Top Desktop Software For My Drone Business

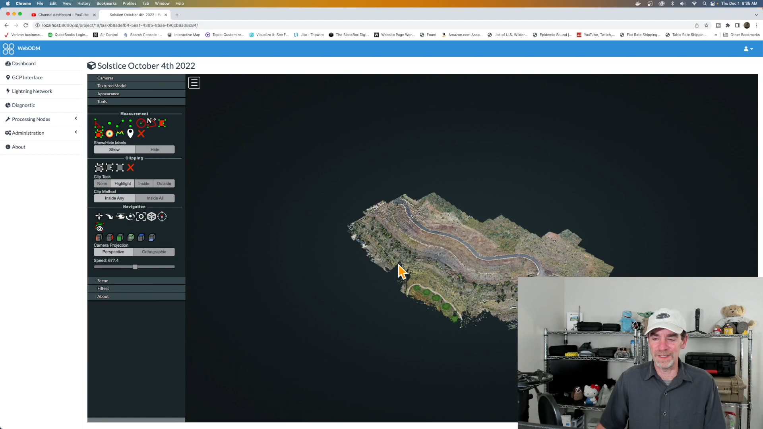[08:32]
So there is the point cloud. So this is running on my desktop, but it does use a web browser interface. Currently we're using Chrome. Here I can upload our flights from our client locations where we're doing orthomosaics, where we're doing photogrammetry. So two dimensional and three dimensional modeling.
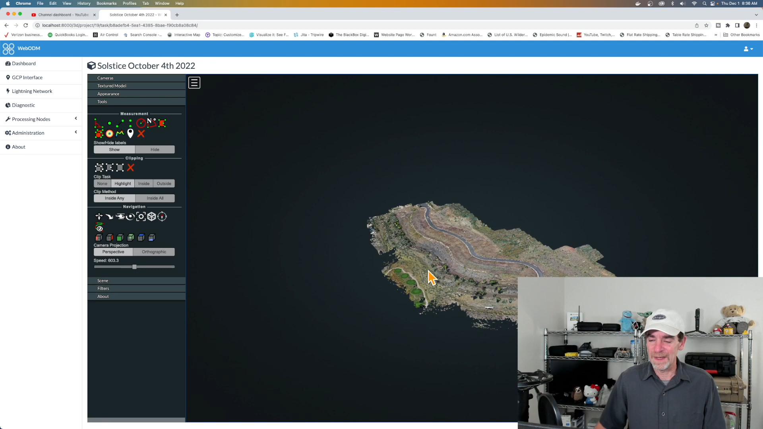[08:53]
And this one I used to consider one of my more heavily used applications. But like I said, as we've been making a shift more toward the video side at our client's requests,
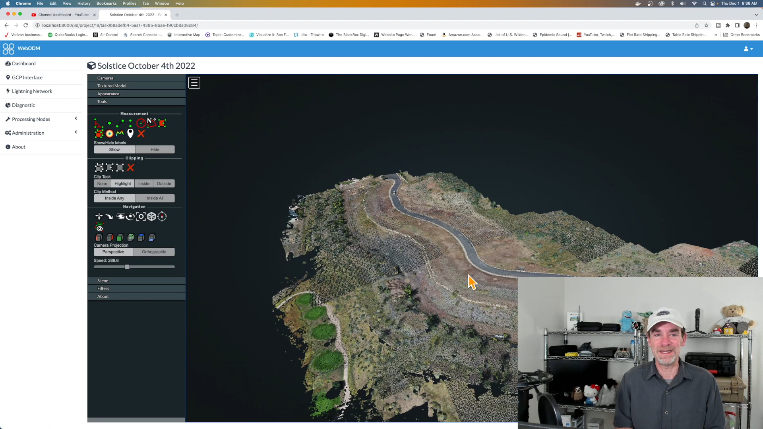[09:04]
we haven't seen as much time on WebODM or Metashape for that matter. So that is the one other desktop application that is regularly used, just not used as much as it used to be.
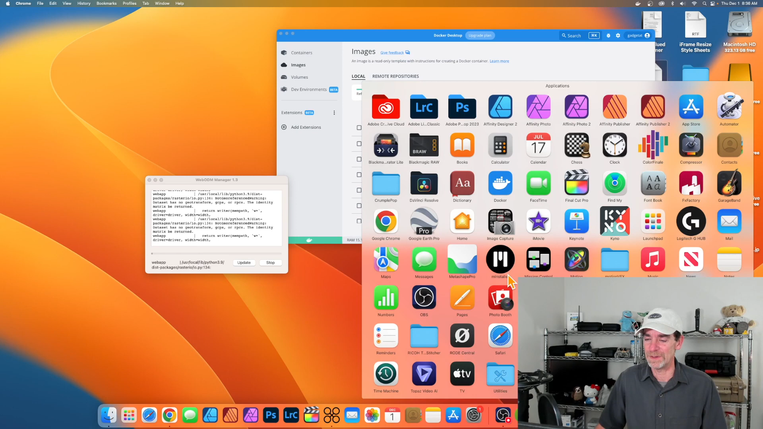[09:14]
And here we are, we're in the Metashape interface.
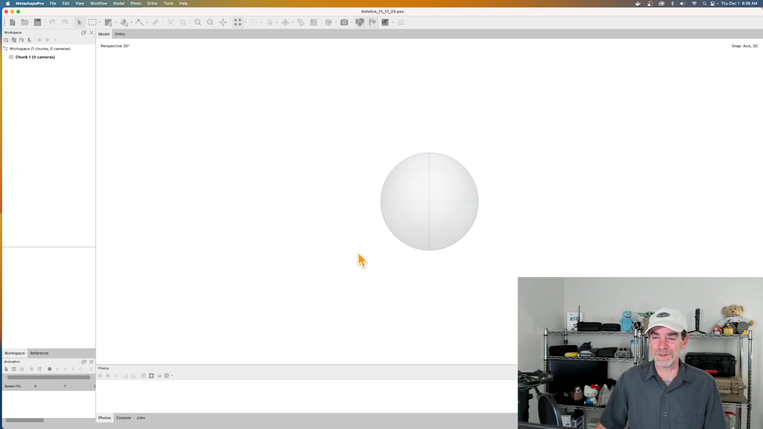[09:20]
And I'm just going to take a look at that first one, which is solstice, which I actually added to this recently, because I was just wanting to see some of the three dimensionality of this project site.
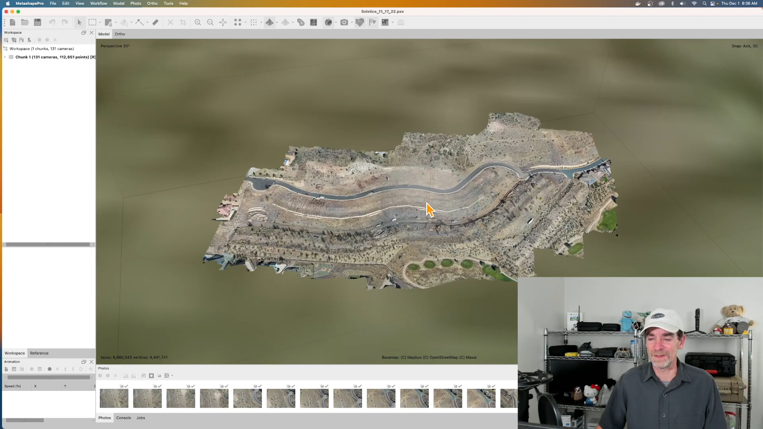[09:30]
So if we actually roll this down, and I've also got it adding in,
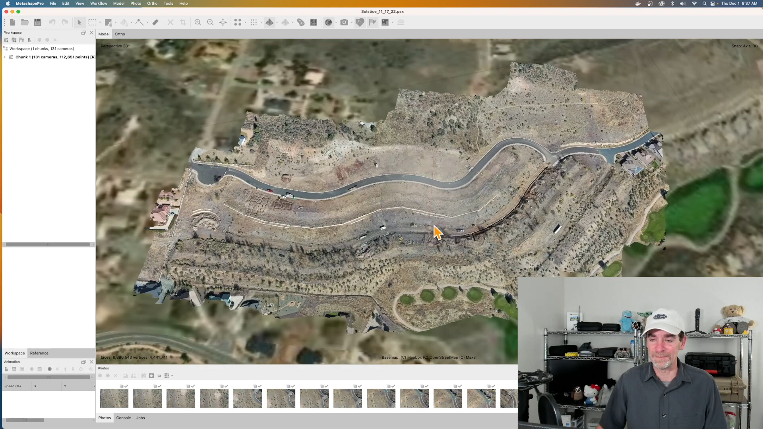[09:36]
you can see the Google Earth map around us here, because I had actually turned the maps on.
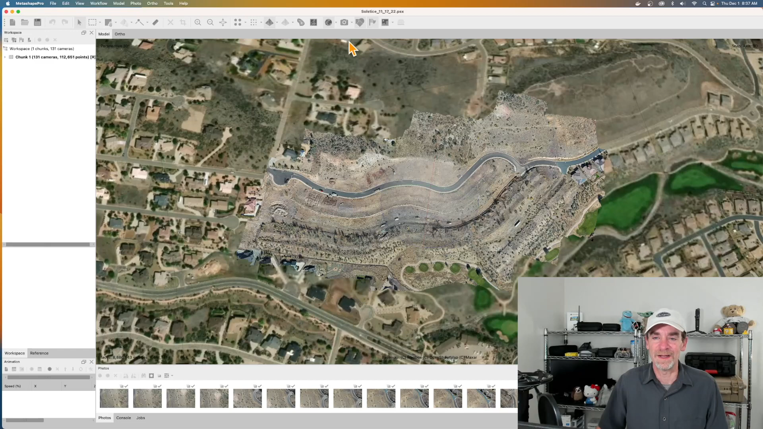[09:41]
So we're still using Metashape along with WebODM for when we're taking a look at our models and maps. Usually what will happen is I'll run it through WebODM really quickly, I'll just do a low resolution setting to see how things are looking.
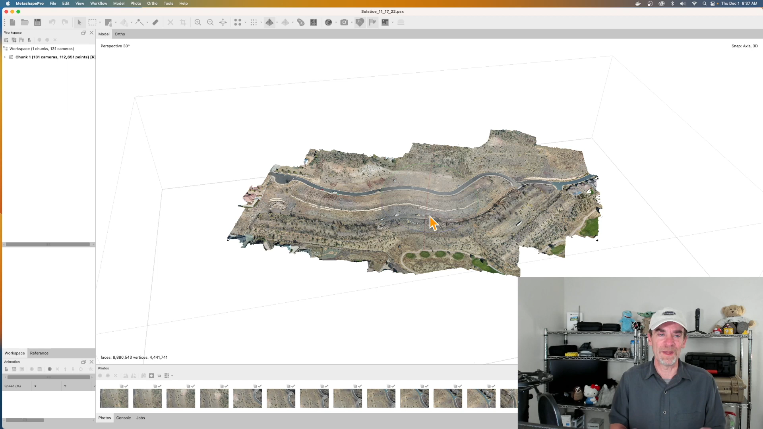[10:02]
And then if I need to do a higher resolution setup for our geotiffs, I can always bounce over to Metashape Pro as well. So there you have it, everybody.